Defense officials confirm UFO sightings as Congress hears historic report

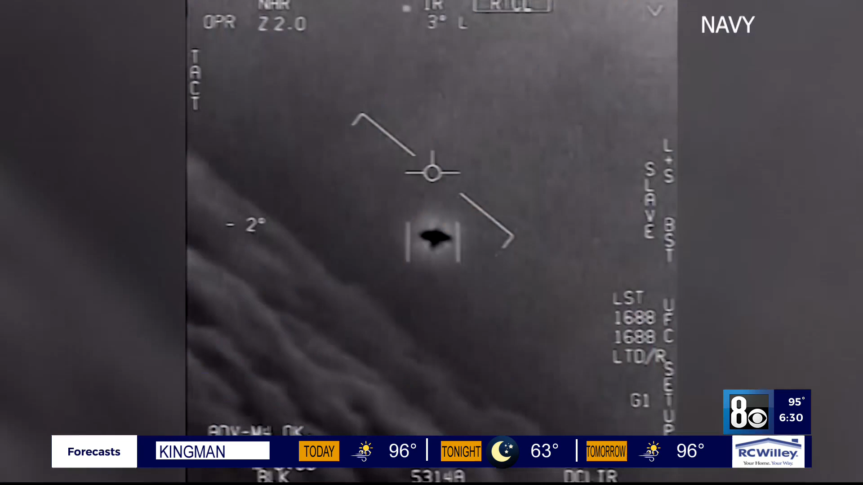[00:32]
In the first hearing of its kind in 50 years,
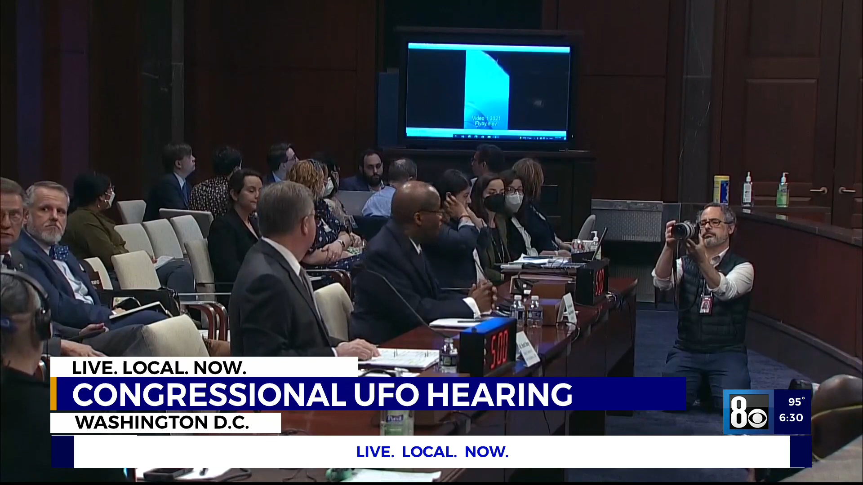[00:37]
defense officials confirmed sightings of unidentified flying objects, or as the military calls them, UAPs.
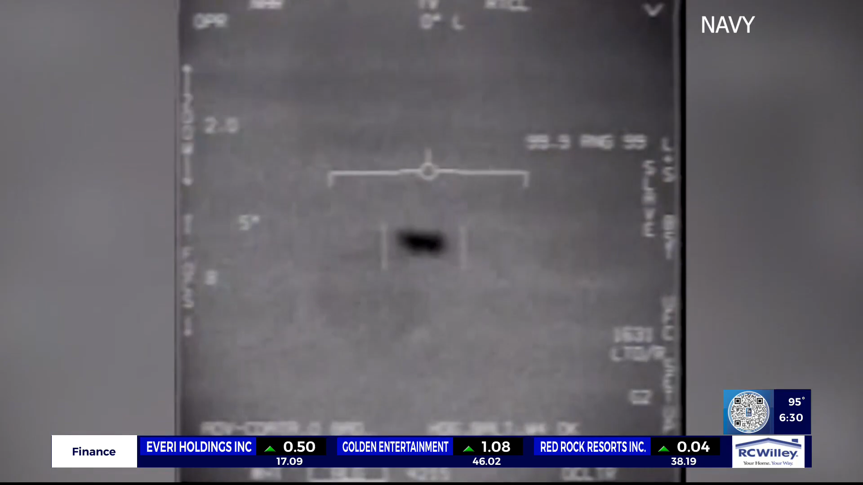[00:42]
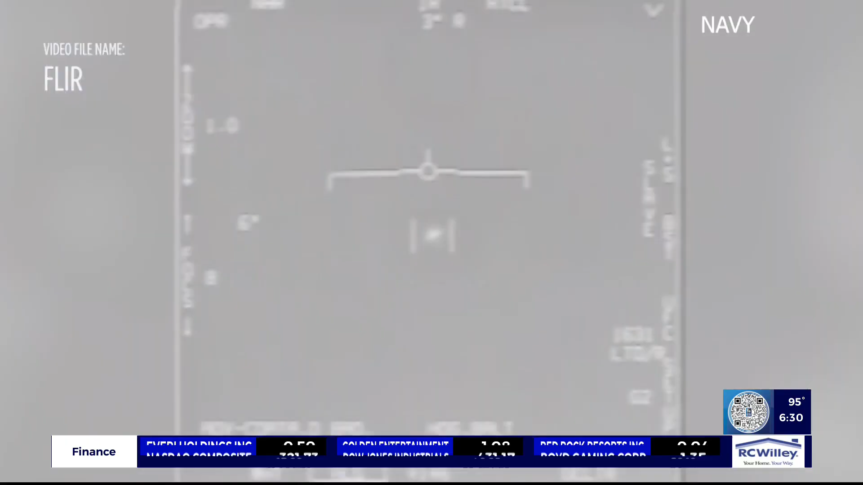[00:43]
But... We have detected no emanations within the UAP task force that would suggest it's anything non-terrestrial.